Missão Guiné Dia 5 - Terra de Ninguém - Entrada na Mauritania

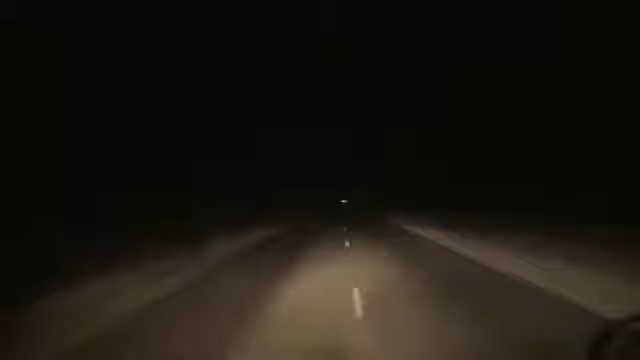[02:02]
De repente, empa, yo tengo que hacer aquí una trabada y tenteis avisar y no conseguí, pa. Encuentro de frente. Encuentro de frente. Encuentro de frente. Todos ya pasaron el camión? Sí, ya está todo. Vamos en frente.